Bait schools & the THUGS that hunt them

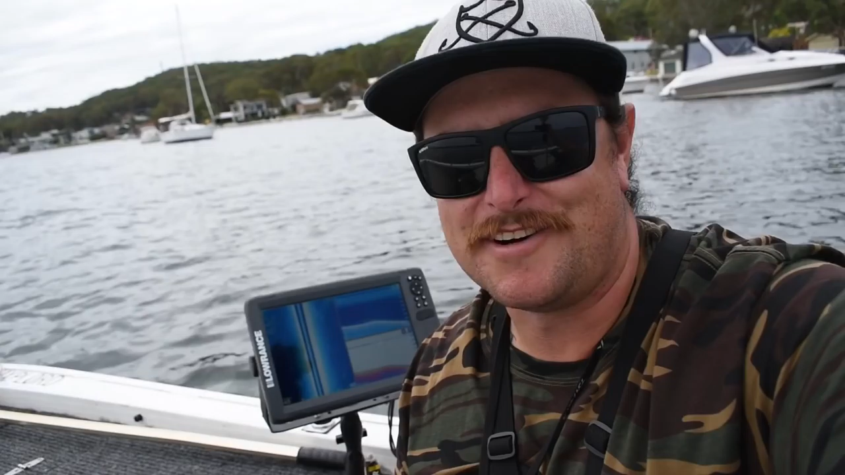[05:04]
it's great fun especially in the estuary on light tackle I've been using my hook 2 to locate the bait schools and then the predators underneath them and just simply presenting my lure on the bait schools that I've found with my electronics I've had my screen on a three way split screen I've scanned each side with a side scan and I've had it on down imaging to mark individual fish and good old sonar is one of my favourites as well if you're after an affordable unit the hook 2 is just unbelievable in my opinion it's got all the features you need and it's at an affordable price